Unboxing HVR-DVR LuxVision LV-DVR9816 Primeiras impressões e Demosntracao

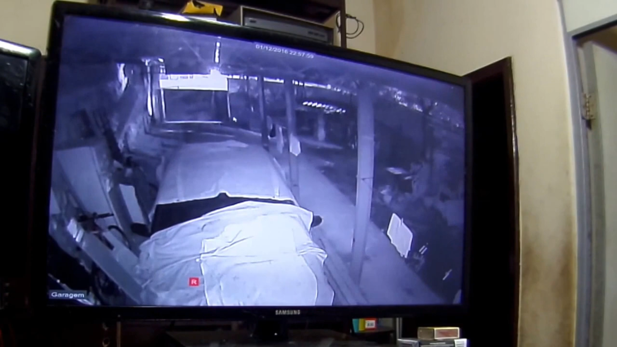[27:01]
eu esqueci eu esqueci eu comprei lá na SEG eu esqueci o nome dela comprei na SEG lá do Nestor então ela chuvisca por natureza é normal do analógico é normal né? aí não tem muita definição ok? esqueci o nome da câmera aqui também é a mesma câmera tá? mas analógica analógica